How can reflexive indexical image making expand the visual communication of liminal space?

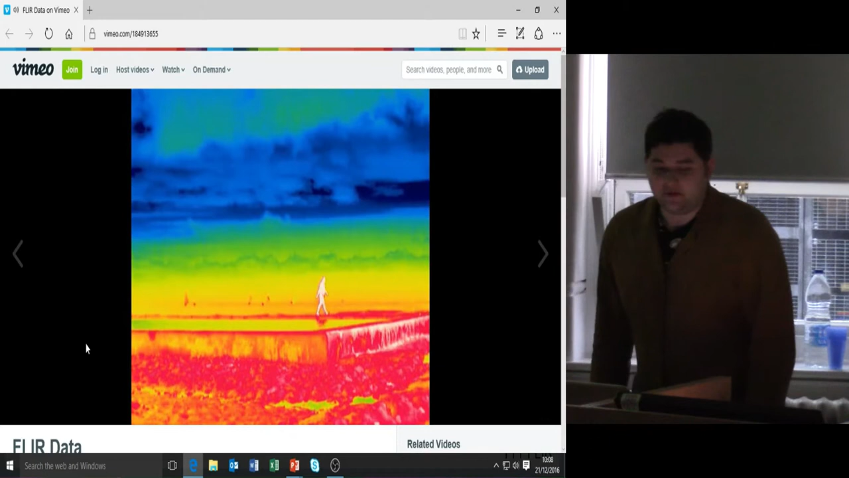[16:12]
Basically, I swam through a tidal pool near where I live in Broadstairs. So my flat was just opposite it, so I could run back very quickly. It was lucky. And I documented my body temperature swimming through the tidal pool in December.
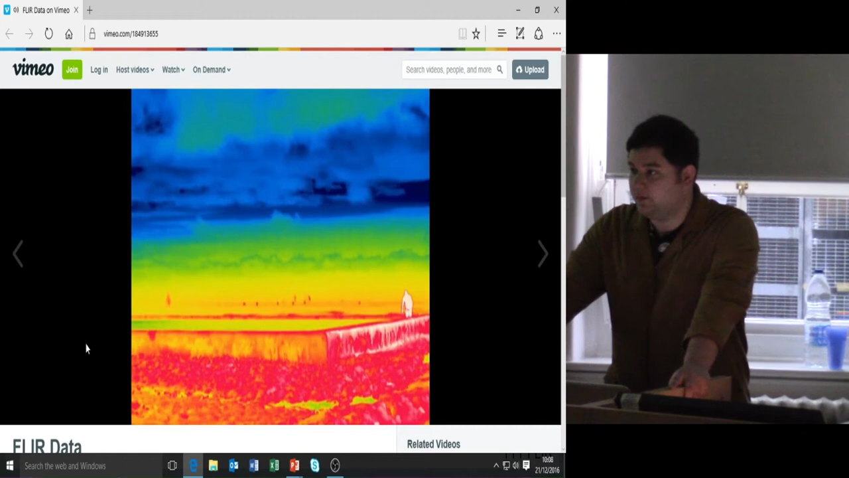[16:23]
Was it December? No, November. To see the changes to my body temperature. Unfortunately, the camera was too far away to pick up my body temperature. My sister, who's studying biology, said that if I did turn blue on there, I'd be dead. So, being a typical artist, I had to kind of take poetic license and kind of
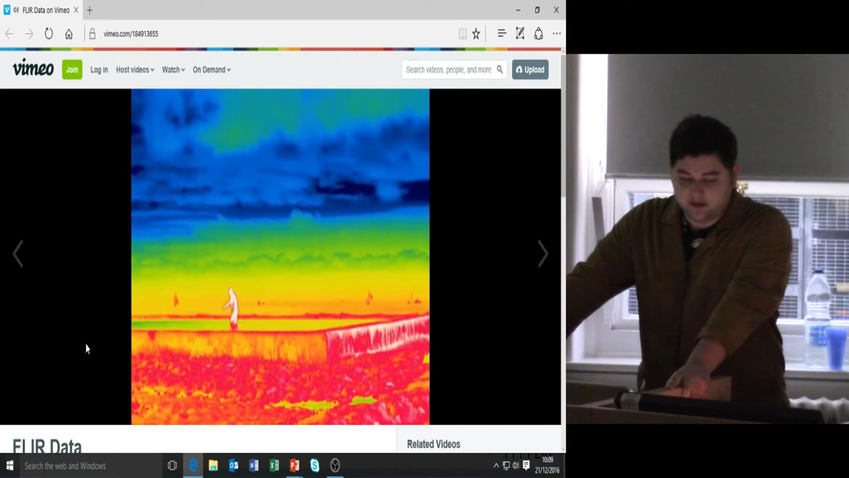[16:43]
think about that and problematise the idea of data and how one would interpret it. So instead, what I did was I categorised my experience of how I experienced